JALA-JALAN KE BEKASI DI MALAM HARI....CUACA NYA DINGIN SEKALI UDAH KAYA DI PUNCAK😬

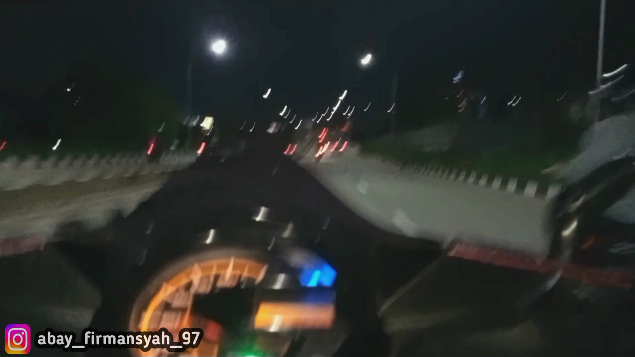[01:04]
saat ini saya ada di jalan layang baru ya tempatnya ada di sebelah
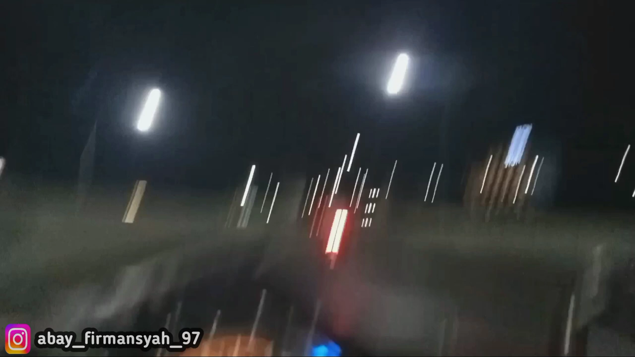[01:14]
sebelah kirinya itu ada di daerah metropolitan di Bengkasa Selatan nah nanti
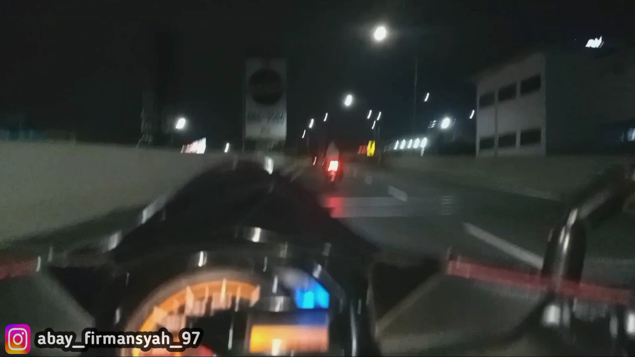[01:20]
di depan ini ada hotel horizon sebelah kiri bukan sebelah kanan sebelah kanan itu kali nggak percaya nih lihat aja tuh cuaca terpantau hari ini Alhamdulillah bendung saat ini emang
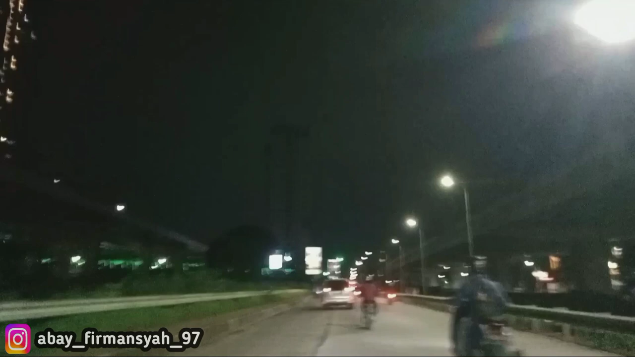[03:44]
nah saja saya ingin mencoba jalan-jalan ke arah sebelah kiri ya nanti mau ke arah Grand Kemal Lagun Nah ini ini di daerah Kemal Lagun buat teman-teman yang ingin berolahraga atau ingin
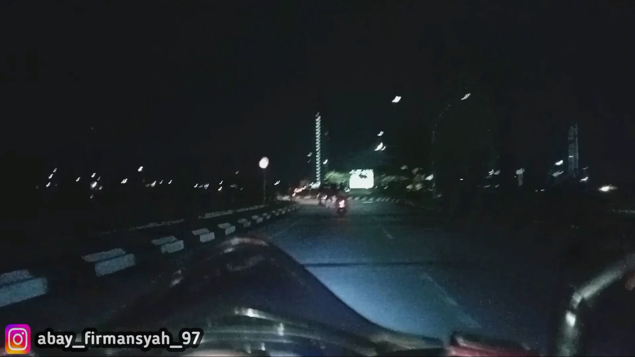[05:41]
sini banyak anak-anak komunitas juga yang pada kumpul di unduran Grand Kemal Lagun di sore hari banyak anak komunitas-komunitas motor ya kalau mau komunitas mobil di sini enggak ada karena kalau ada mobil yang ada bikin macet karena kalau mobil kan di jejerin itu ya macam aja saat ini benar-benar gelap ya situasi di daerah sini
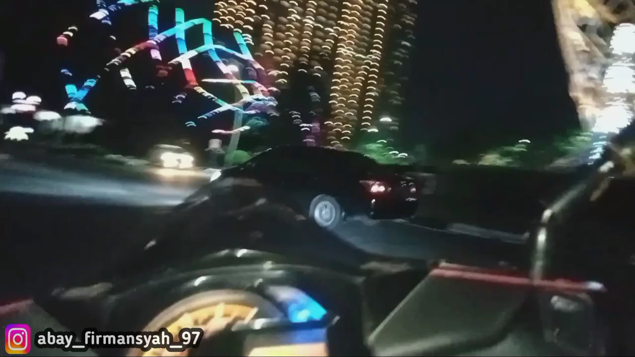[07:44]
di sebelah kiri saya ada mall Grand Kemal Lagun dan disebelahnya lagi ada apartemen Grand Kemal Lagun udah dingin sekali ya cuacanya saat ini padahal saya sudah menggunakan jaket tetapi masih dingin juga